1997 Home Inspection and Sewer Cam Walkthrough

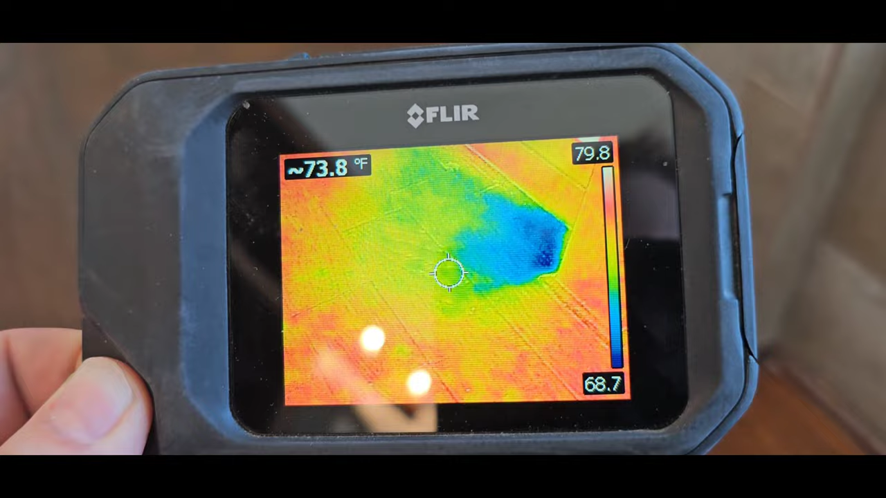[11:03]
On screen: spot 73.8°F
So this is all that blue stuff is moisture spraying out from the shower. That dark blue area right there.
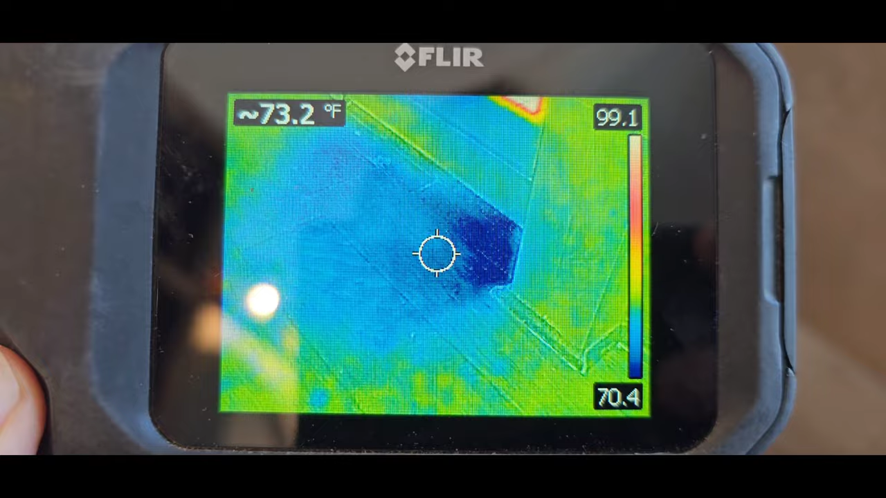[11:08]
On screen: spot 73.2°F
It's telling me that area is already getting really wet.
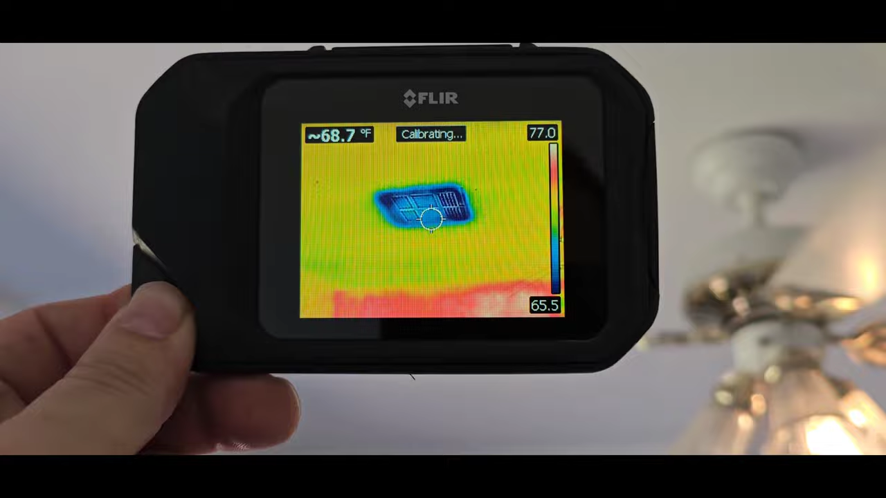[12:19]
On screen: spot 68.7°F
This thermal camera makes it really easy. I can just point it and check it.
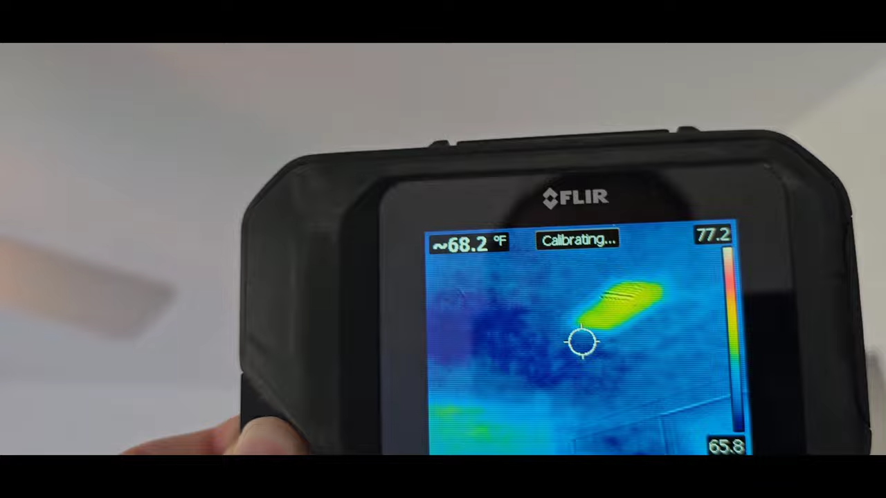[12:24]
On screen: spot 68.2°F
But I've got a vent up here that is actually throwing out warm air
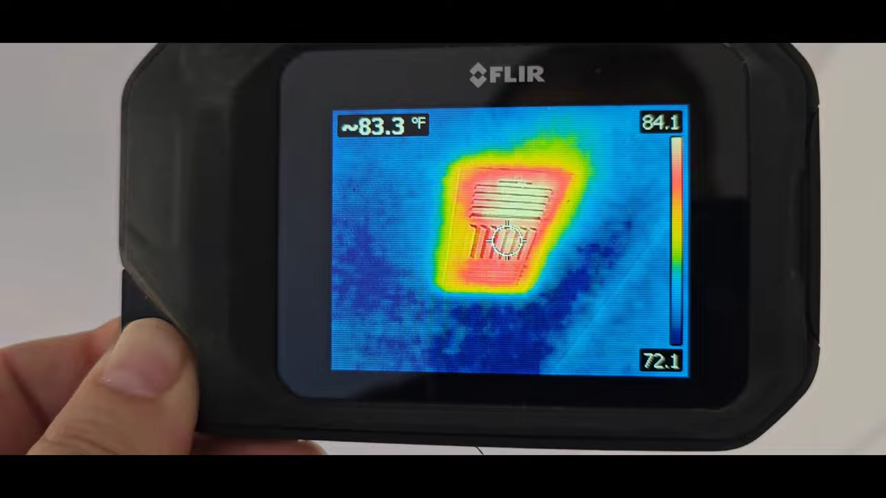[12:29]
On screen: spot 83.3°F
at the same time as I've got the air conditioning on over here.
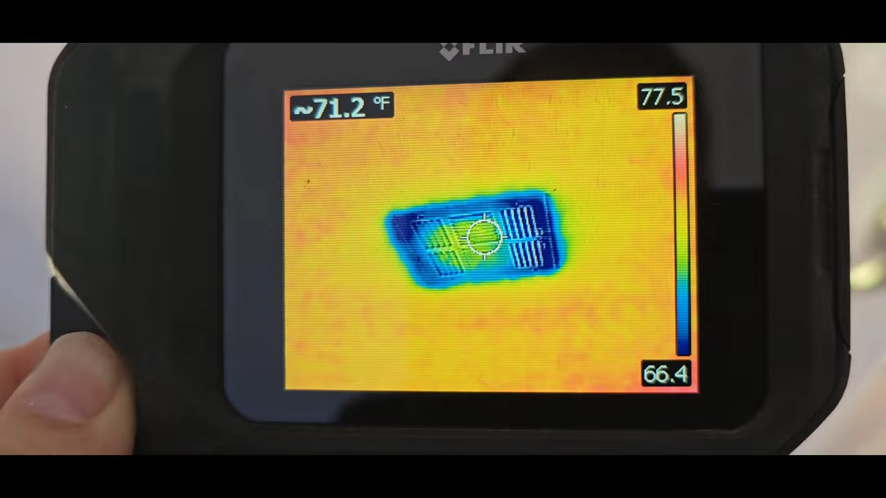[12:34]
On screen: spot 71.2°F
So it's probably not heating the air, but it's probably air from outside.
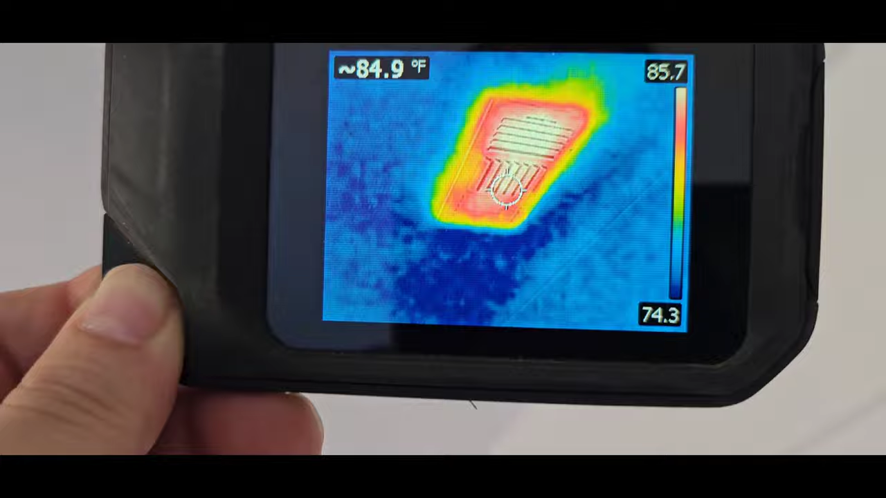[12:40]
On screen: spot 84.9°F
But this vent is not connected to anything. I'm not sure why they installed it in this small bedroom and you have two vents.
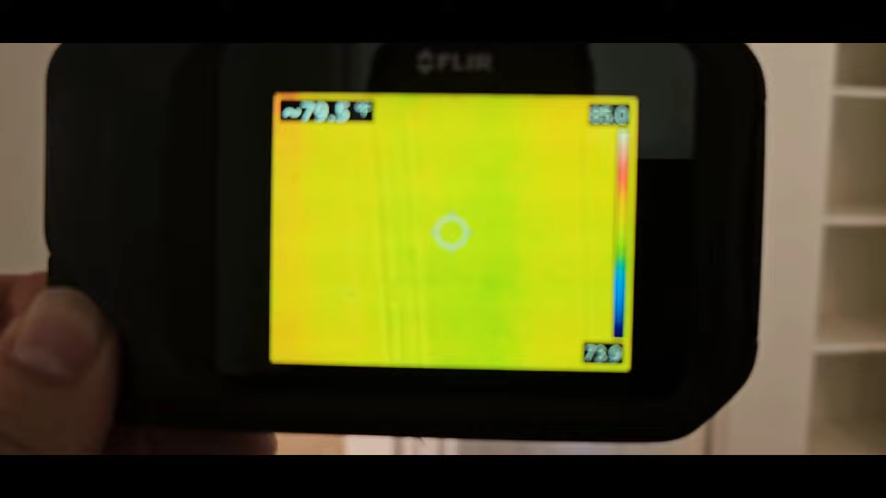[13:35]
I can walk around with my thermal camera and see if I can spot any missing insulation or look at all the hot areas that are
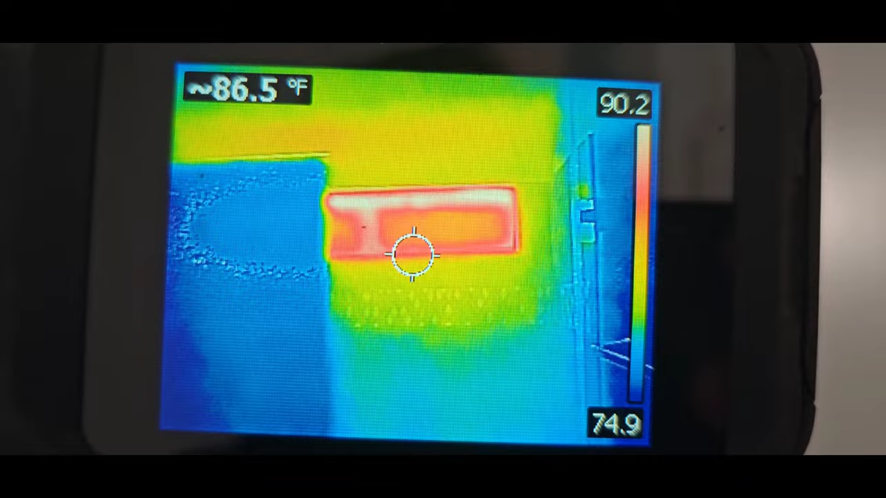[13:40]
On screen: spot 86.5°F
penetrating the home, like around the windows.
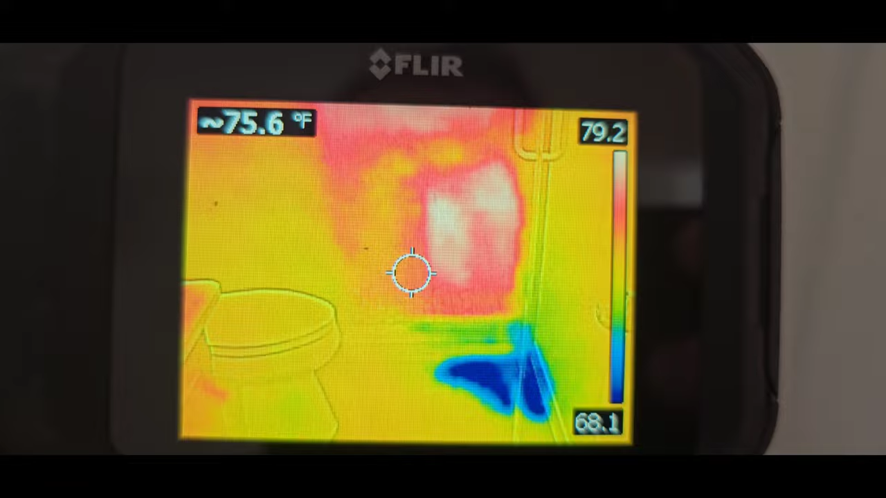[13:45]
On screen: spot 75.6°F
I just ran the bathroom shower there, so that's what's going on there.
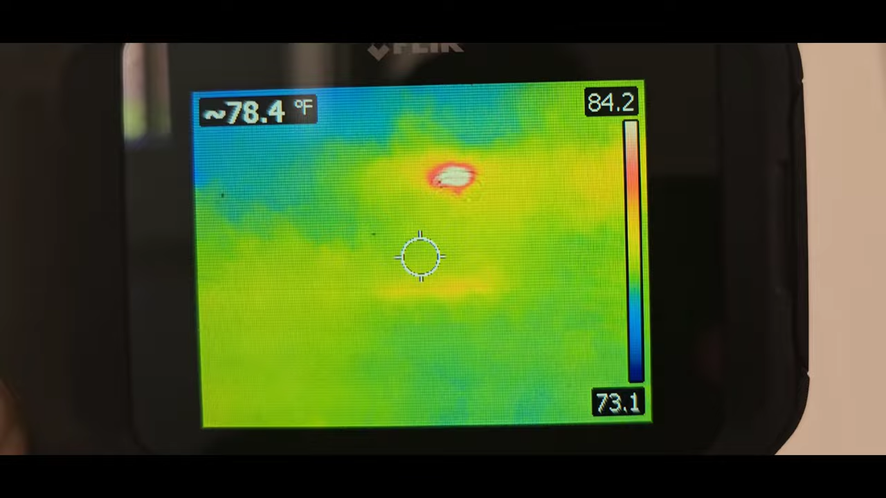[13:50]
On screen: spot 78.4°F
Smoke detector, a little bit of heat there, a little bit of damage on the ceiling.
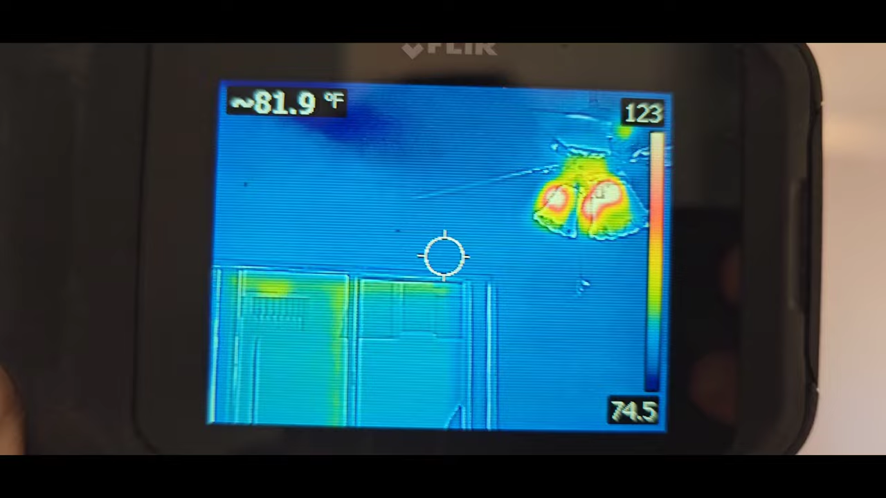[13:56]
On screen: spot 81.9°F
Oh, look at that.
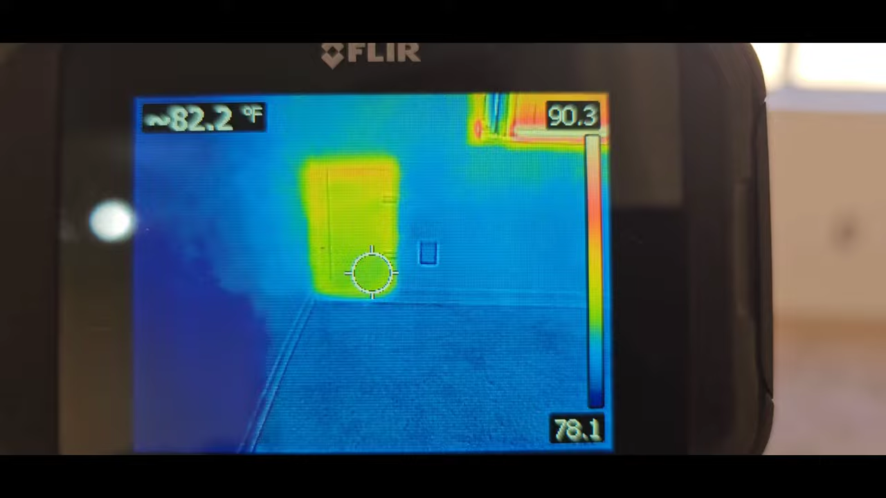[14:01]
On screen: spot 82.2°F
There's your dog door. 82 degrees on the dog door surface, 84,
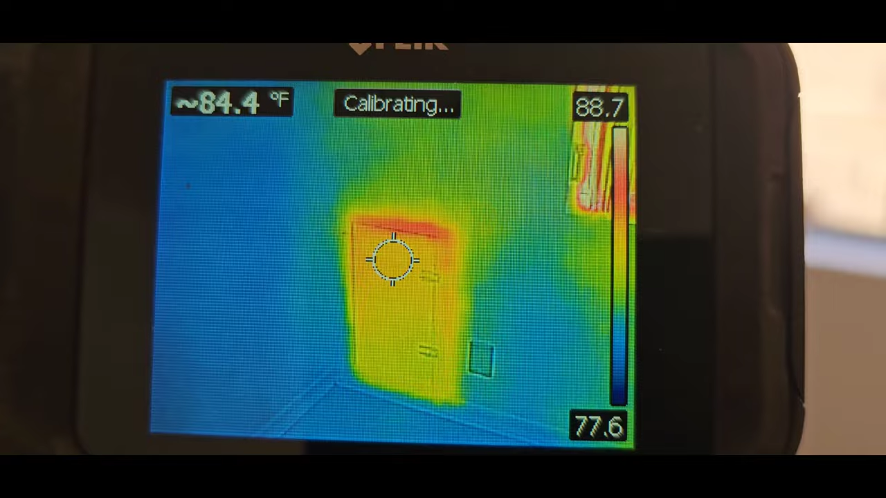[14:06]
On screen: spot 84.4°F
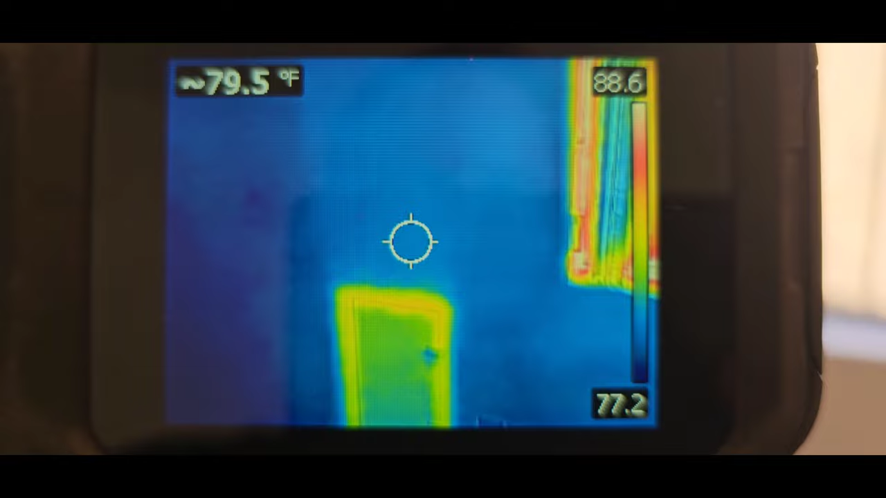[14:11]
On screen: spot 79.5°F
80, 81, 82, a couple degree difference. I've actually got a dog run out there attached directly to that door.
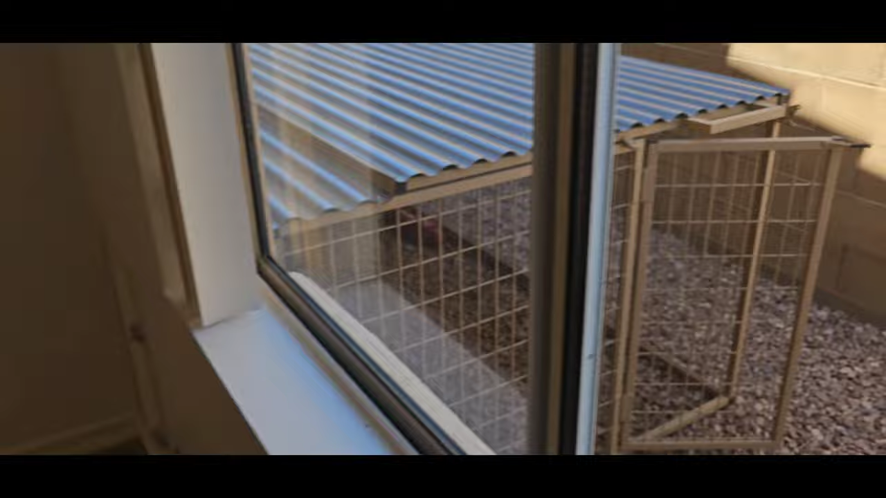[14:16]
It's pretty cool.
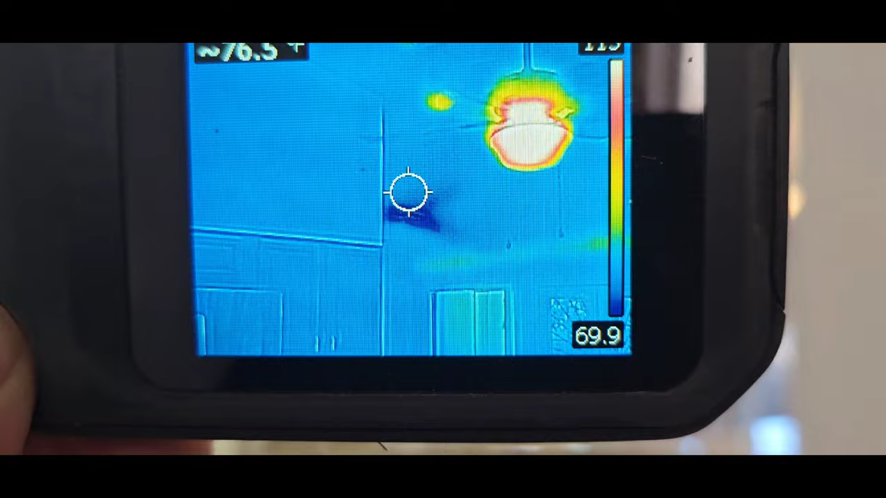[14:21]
We can come back in here, we can see the register off in the living room.
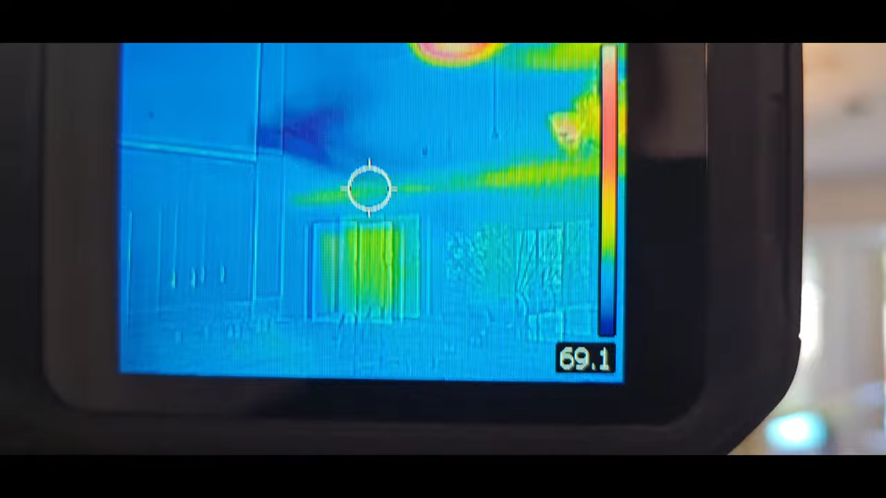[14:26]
We can see the ceiling wall joint there where it always lets in just a little bit of heat.
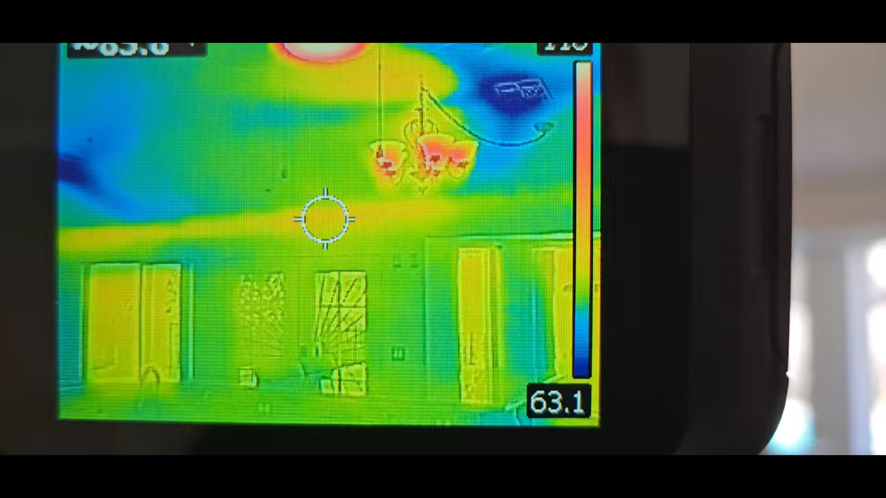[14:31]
Light fixtures are always going to be hot.